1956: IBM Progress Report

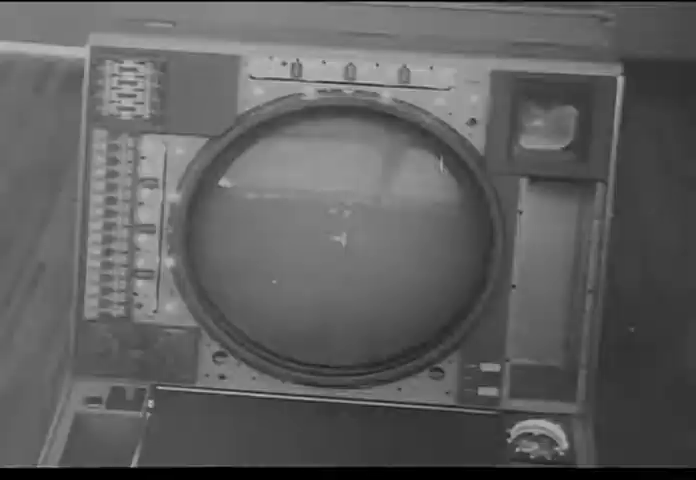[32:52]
Upon instructions from the officer in charge,
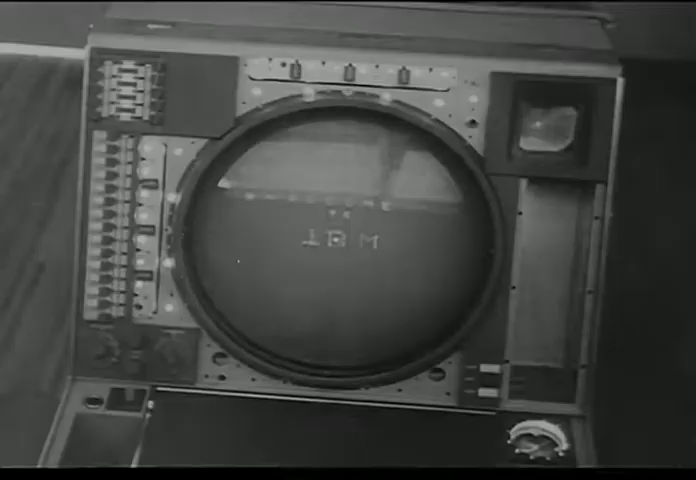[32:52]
the computer would guide intercept planes and missiles to their targets.